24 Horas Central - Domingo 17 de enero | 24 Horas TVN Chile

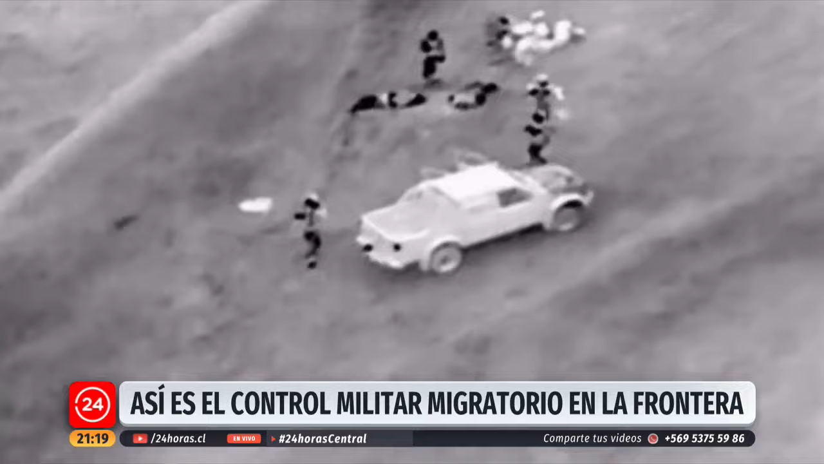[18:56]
Va casi un año y medio desde que las Fuerzas Armadas asumieron tareas de control en la frontera norte de Chile.
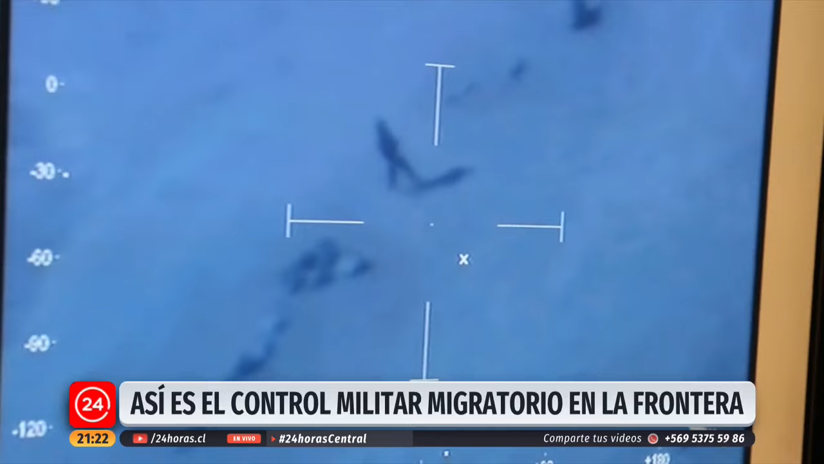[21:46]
En autos, camionetas o a pie, familias completas o personas en solitario intentan ingresar a Chile por pasos prohibidos que florecen en el estúpido y reiterativo paisaje del norte.